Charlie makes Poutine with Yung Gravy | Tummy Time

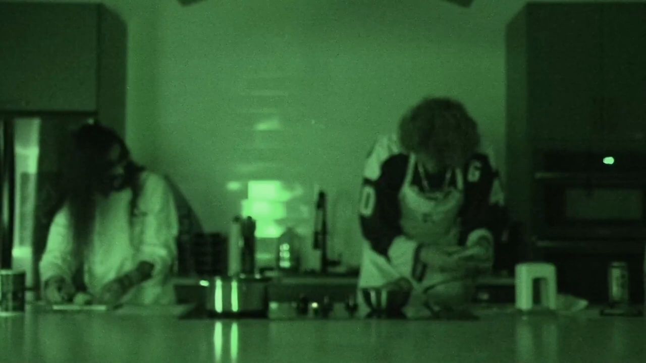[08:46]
Yeah, I do. Where is it? I've never used night vision in my life. Is it?
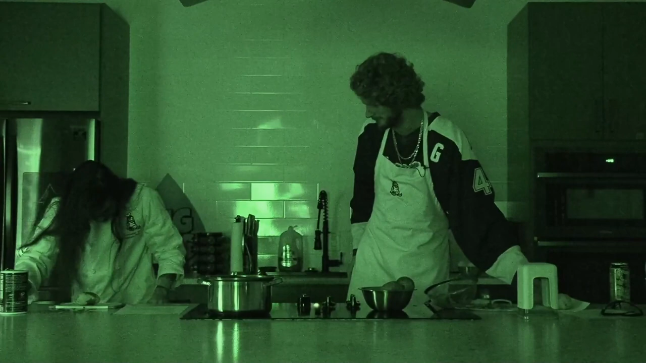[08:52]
Second drawer on either side. Is it complicated? Okay. No. It's not. Is this it? I found something that feels like night vision. Yeah. Oh, that's the blender. It's giving night vision. Hold on. Once I put it on, then what do you do?
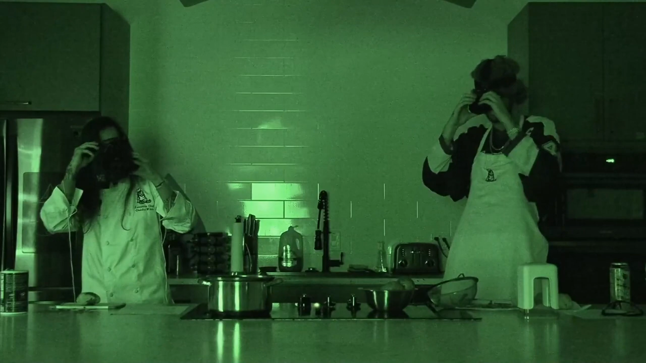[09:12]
I don't know. But like, what if they turn the lights back on? And don't we go into shock? No, I think we can handle it. Oh, here we go. It's the bottom left. I don't think. Oh, it's working. Turn wheel to focus. Okay, hold on. All right. Oh, I've got the energy. Oh, I can see.
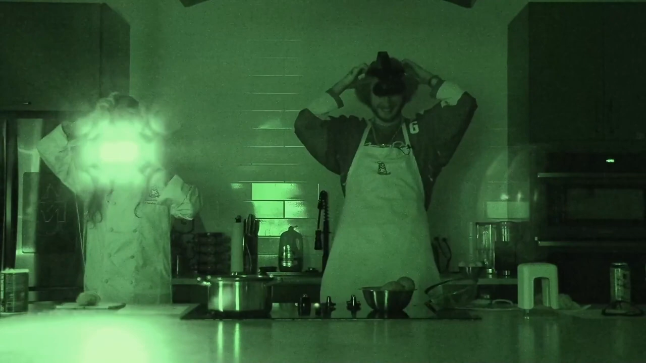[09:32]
All right, we're going night vision. This is crazy. We're going to peel potatoes in night vision. Oh, all right.
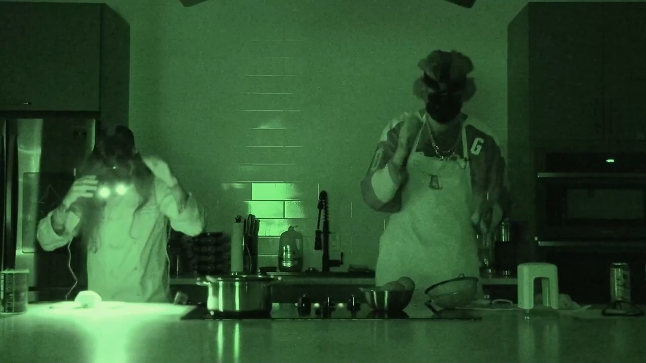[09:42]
It's not vastly different than real life. Ah! Okay. This is way harder, but I want to try anyways. Mine's so zoomed in right now. It's not that, yeah. Okay, that's my issue too. How do you zoom it out? I think it's on the left.
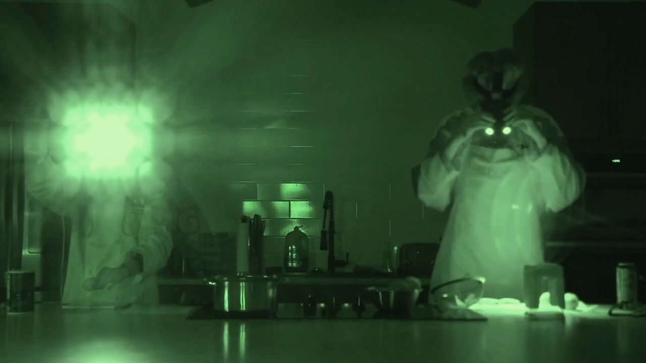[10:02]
Oh, there's like different modes. This is sick. I'm having so much fun. Okay, hold on. Oh. There we go. I feel like I'm going to cut my finger. Just so everyone who's watching knows, we're trying to figure out how to use night vision. Am I even using the right side? That's a fully peeled potato. I'm just gonna try and. I can't even tell what. Did I peel them all the way?
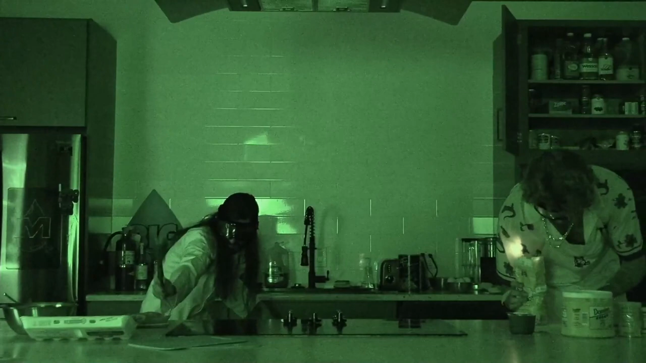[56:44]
Golly. I don't know what to do at this point. I just give you, cheer you on. I can't read. I can't see. Yeah, I'd say just pull the trigger on it. If oh, God. I just felt the laser on my face. Oh, God. Oh, my God. Oh, yeah. I can see the laser in the dark. Touch my eyes. Oh, shit. Oh, shit.
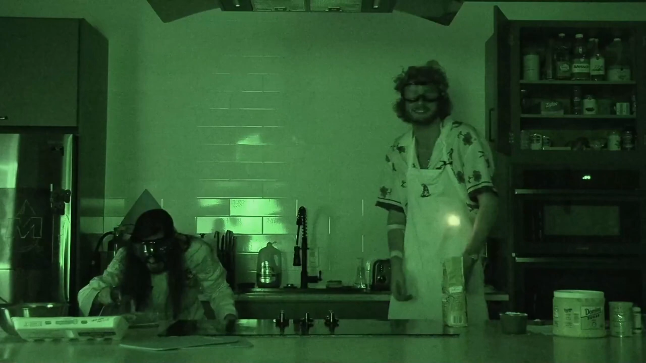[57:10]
Just do it to get it over with. Am I on the chicken? Oh. Don't hit my face, though. Okay, so if my cornmeal, there's the cornmeal. This feels like a tablespoon, so that means this one must be half of a tablespoon.